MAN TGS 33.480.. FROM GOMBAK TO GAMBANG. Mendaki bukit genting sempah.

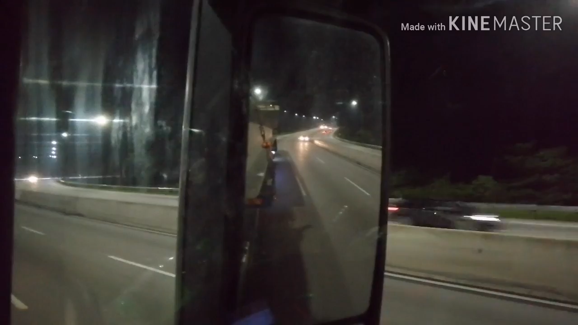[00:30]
Ada muatan beam dua batang, panjang dalam 30 meter ni.